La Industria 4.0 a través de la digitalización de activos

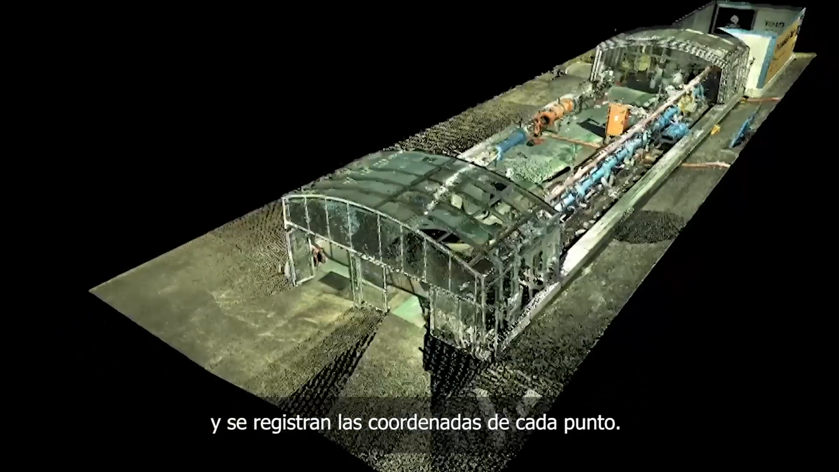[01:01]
This allows the real surface of an object to be represented in a discrete model with incredible accuracy.
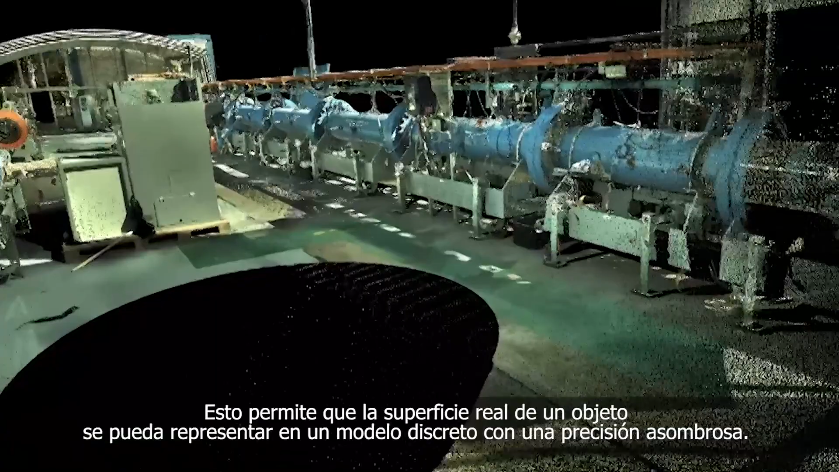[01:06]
More importantly,
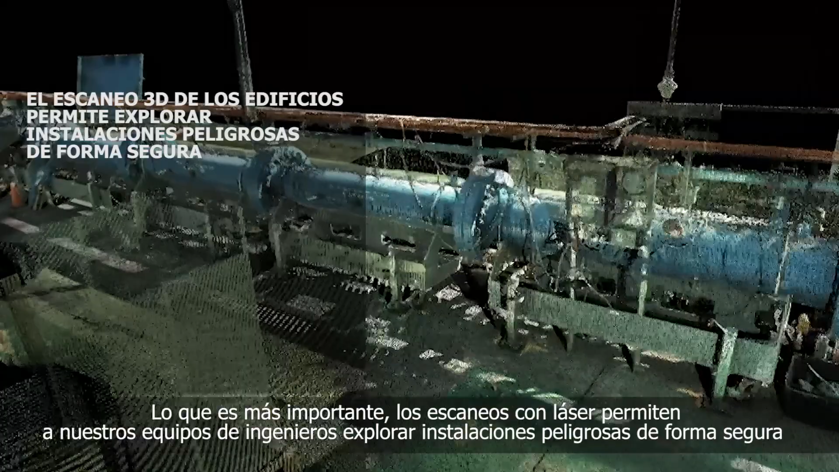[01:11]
these laser scans allow our engineering teams to safely explore hazardous facilities and ensure their designs incorporate site considerations.
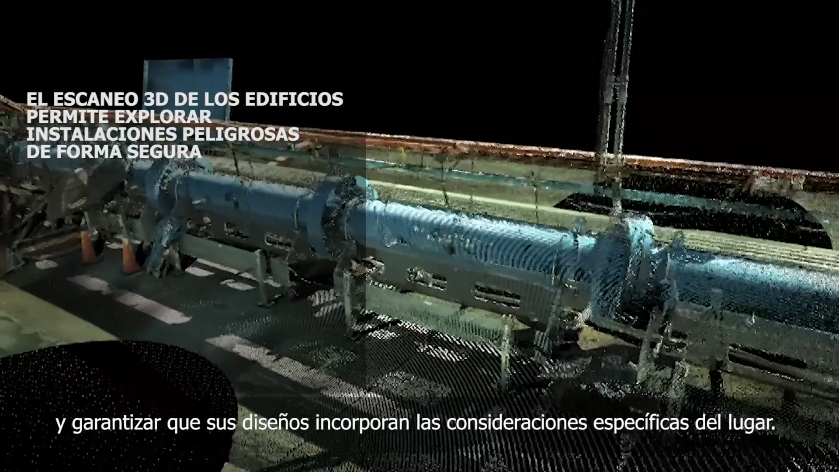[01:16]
The cloud points captured during the laser scanning process